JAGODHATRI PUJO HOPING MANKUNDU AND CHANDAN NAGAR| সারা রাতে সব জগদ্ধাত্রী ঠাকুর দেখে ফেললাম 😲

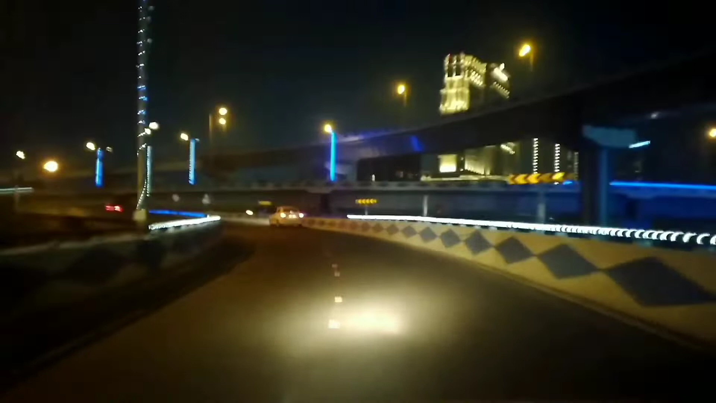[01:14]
তো আমরা পৌঁছে গেলাম মা ব্রিজ, মা ব্রিজ ক্রস করে এরপরে আমরা উঠবো দ্বিতীয় হুগলি সেতু, দ্বিতীয় হুগলি সেতু পার করে তারপরে আমরা ধরবো দিল্লি, পুরনো দিল্লি রোড হাইওয়ে।
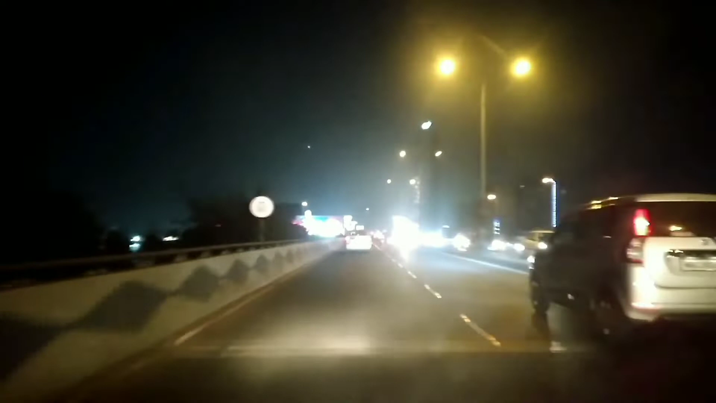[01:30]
তো সেখান থেকে আমরা চলে যাব মানকুণ্ডু। তো আমাদের